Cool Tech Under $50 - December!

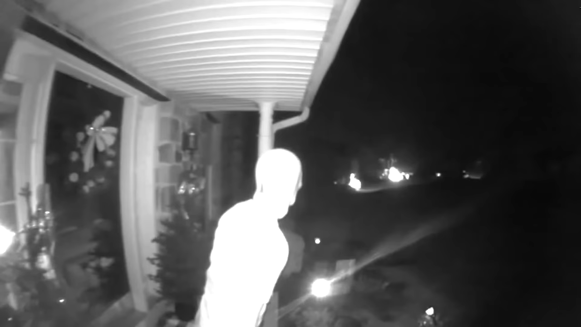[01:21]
It's got two-way audio. Video quality, I think, is also pretty damn good, you know, for 1080p, looks nice and crisp.